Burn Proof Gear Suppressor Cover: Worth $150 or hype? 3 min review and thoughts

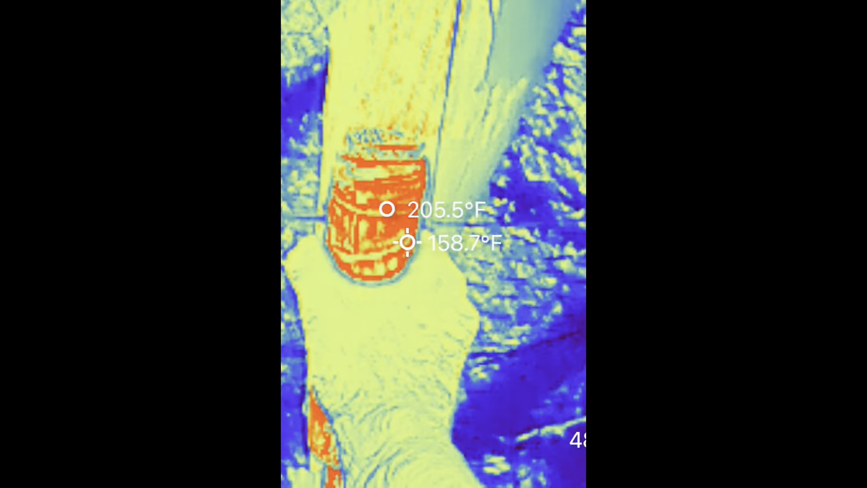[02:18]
okay as you see that ended up being pretty warm but it was never so hot